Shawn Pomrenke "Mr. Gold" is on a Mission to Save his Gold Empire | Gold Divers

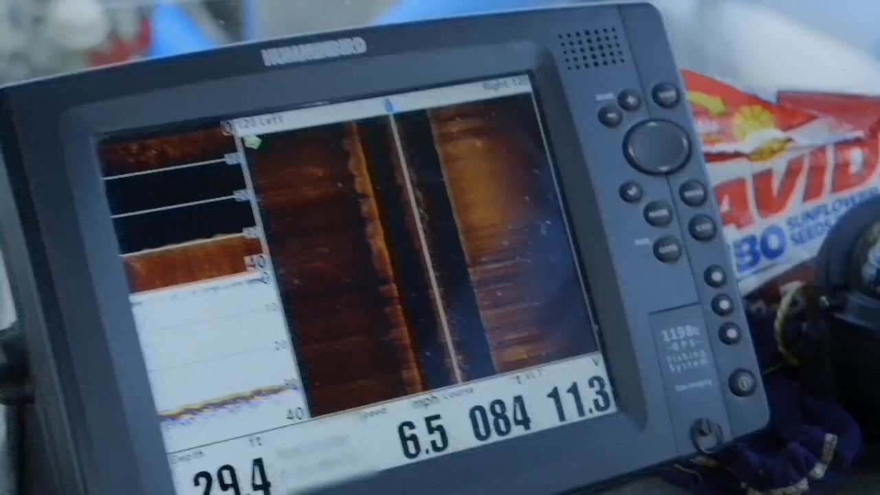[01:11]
120 feet to the left, 120 feet to the right.
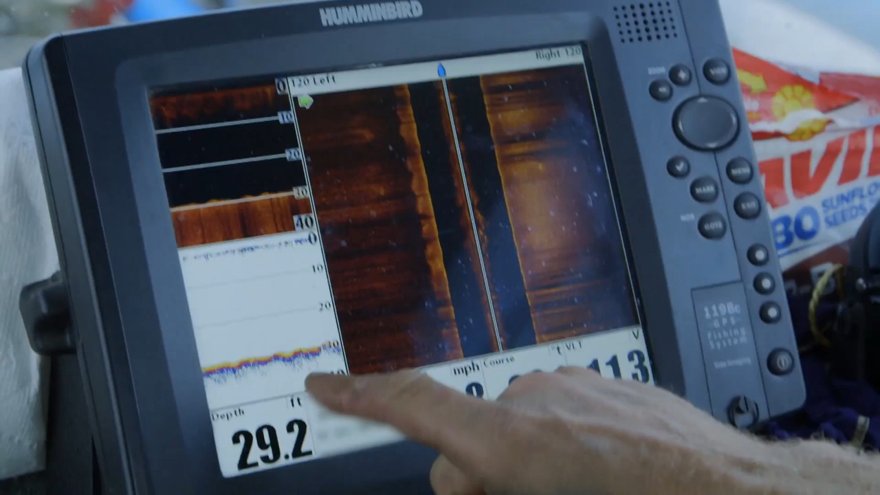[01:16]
On screen: depth 29.2 ft
Right now we're looking at the bottom, looking for informalities.
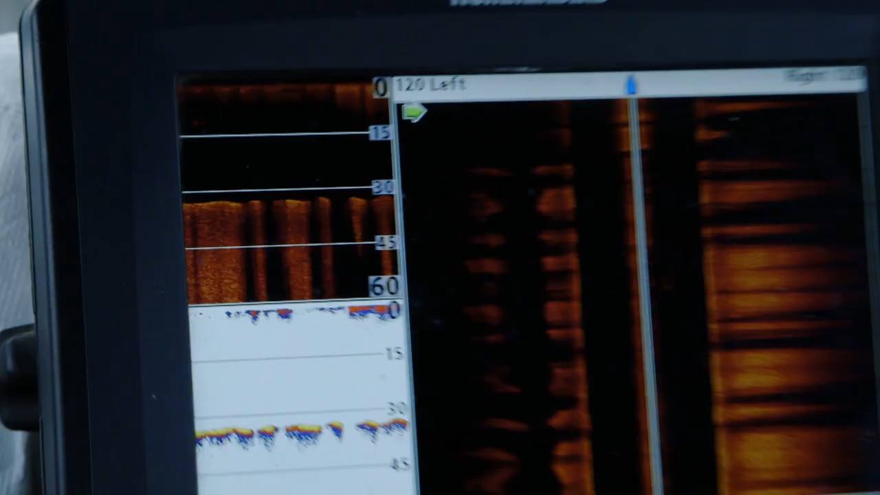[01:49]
Well, I don't know. That looks like it might be the anchor.